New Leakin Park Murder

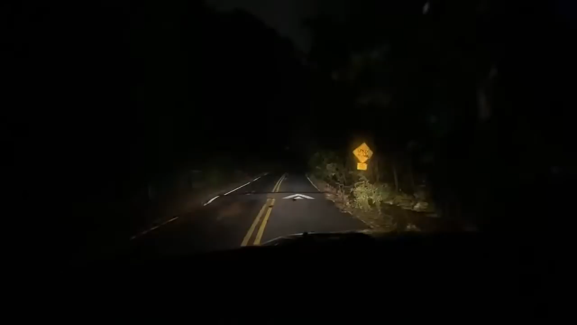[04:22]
someone comes down here and dumps animals. Some ghoul comes in the dark of night and dumps animals. Hold on, you guys. I'm going to put this here because I need to see.
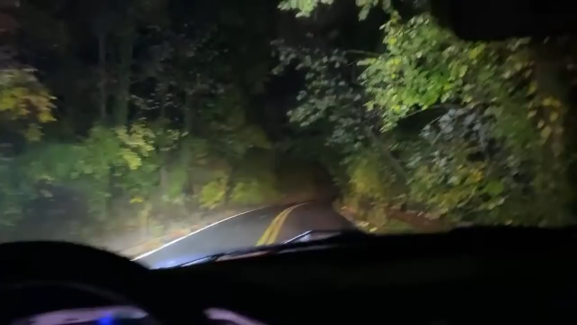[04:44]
Where is it? I'm sorry, guys. I'm just, this thing is fucking getting on my nerves. I put the phone on the wrong goddamn thing. Where is it? I saw a bag. Oh, there it is.
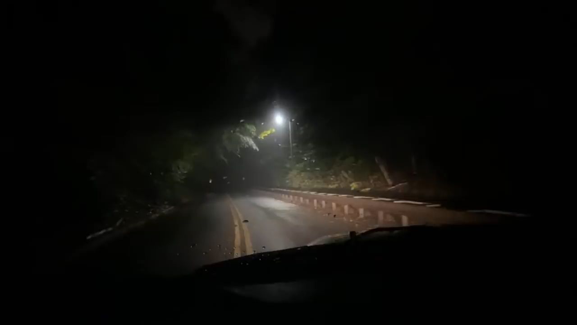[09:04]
Oh, this place is horrible. I hate this park. I hate it so much. I really do, you guys. It's like, I hate this place. But I have to document this because I just want to put it in the archives in case there's a part three to Down in the Devil's Well.
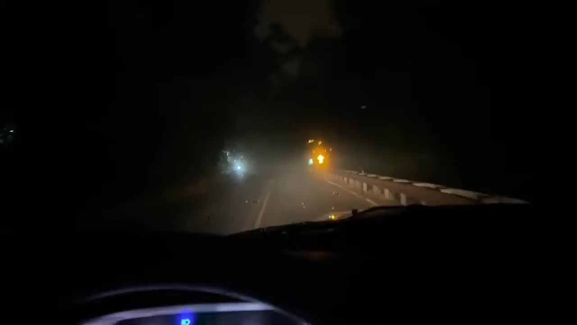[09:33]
They said Winans Way and Franklin Town Road, and I don't see any charred anything anywhere.
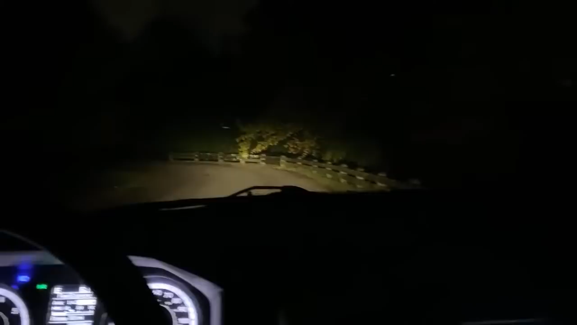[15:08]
Roll the window up. The doors are locked. Everything will be fine. I just can't. God damn, there's so many fucking deer.
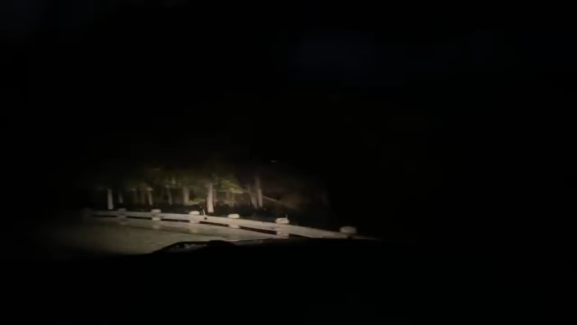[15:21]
There's somebody in it. The dashboard is on. So. And they're probably just making out or something. They probably think I'm fucking psychotic. Like a psychopath that's going to kill them. There they are. They're just getting high.
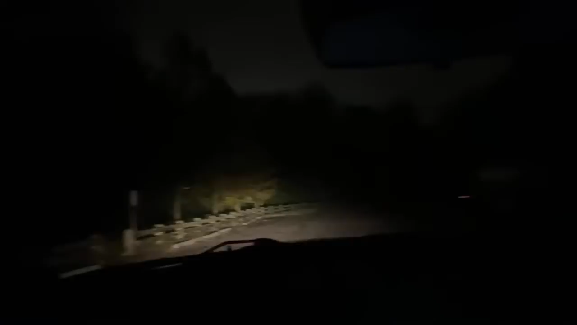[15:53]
I don't know how... How the hell people can come and sit down here and get high? I would be so fucking paranoid.
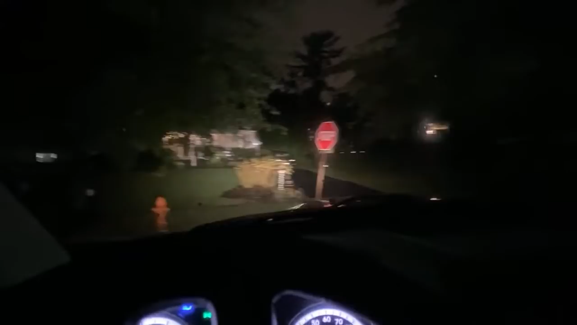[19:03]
It's pretty. Excuse me. Another goddamn deer. So. No, there's no way. Wait a minute.
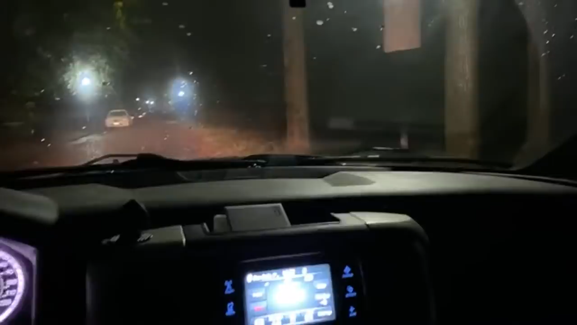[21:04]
But if you were going to set a car on fire and you're going to want to get caught, this doesn't make any sense. Unless she was already, if she was shot somewhere else. But they had to have got the address wrong. It's not, there's no way. I've been down both ends of the fucking road. There's nothing there.
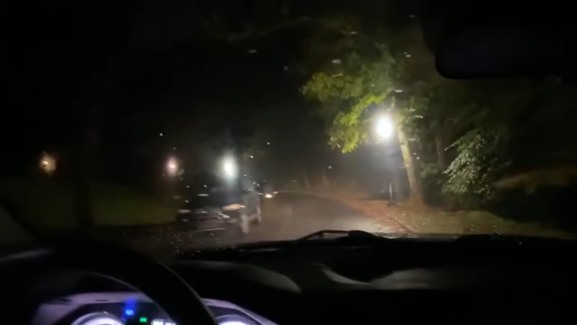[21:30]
So what I'm going to do is drive back to where the Devil's Well is, where an area where you can actually pull over and
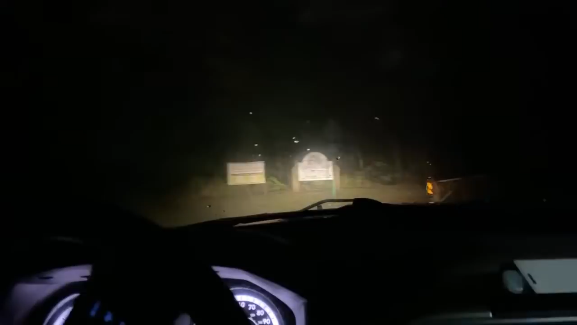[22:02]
nothing over there. We'll go further down, because sometimes they get the address wrong, or they, you know, it'll say a general area. That's what they usually do here. So let's see if we can find it. Doing it this way.
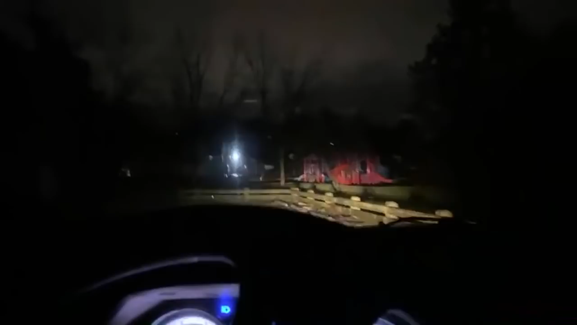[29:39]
Nothing here. What was that that streaked across the screen in front of me? It looked like an animal. It looked like a cat or something.
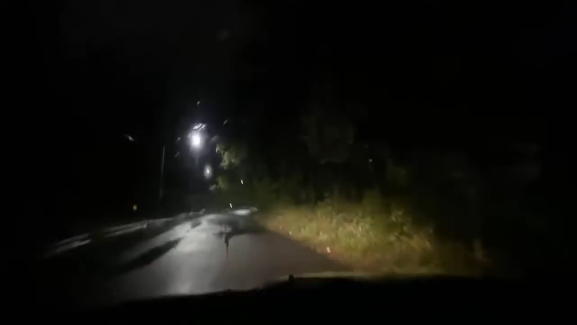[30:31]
there's a little spot up here to pull off. Right here.
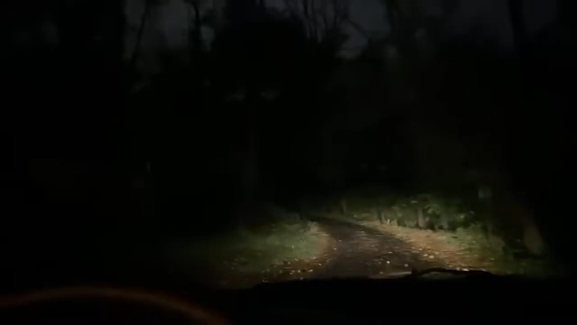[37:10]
This road is so, so creepy. There's a bag there.
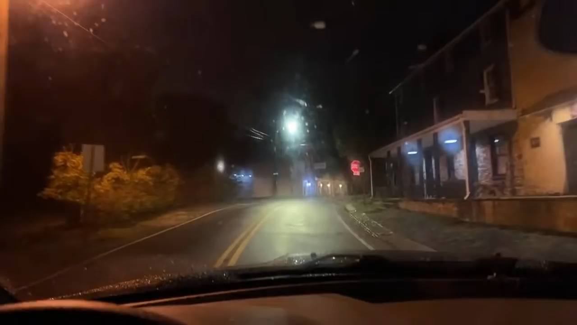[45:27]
All right, there's the Franklin Town Inn. I'm looking. I don't see a...